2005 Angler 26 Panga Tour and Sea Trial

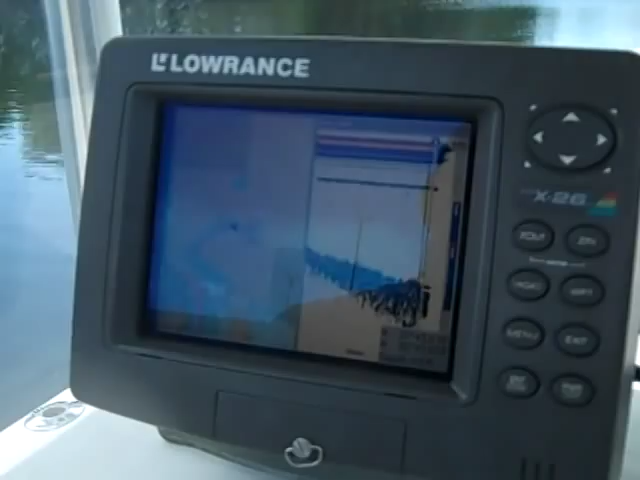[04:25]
It has a 600 watt transducer. It's mounted on the transom. It's easy to maintain.